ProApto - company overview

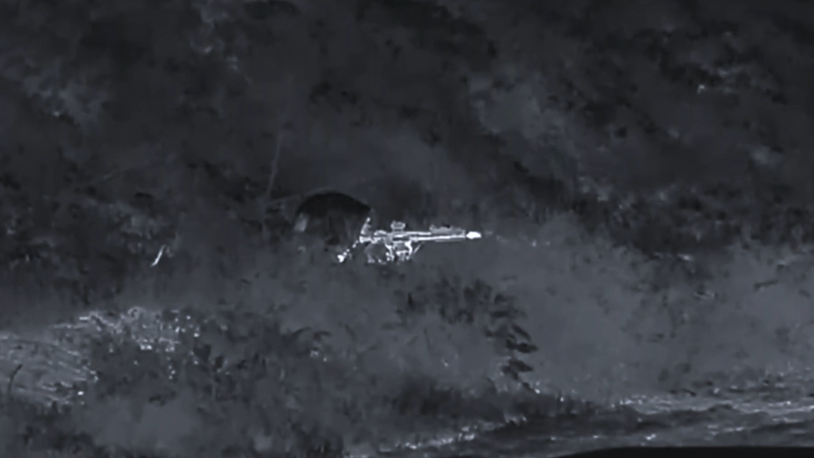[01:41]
Such 3D camouflage now enables to blend
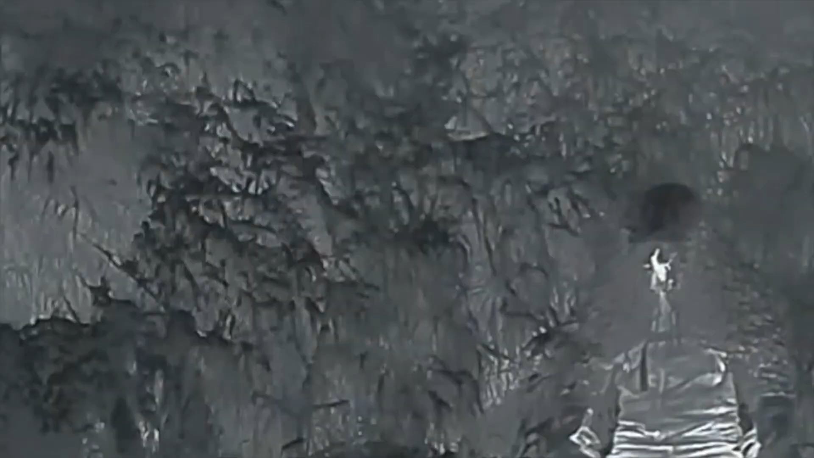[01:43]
seamlessly into the nature-making detection nearly impossible.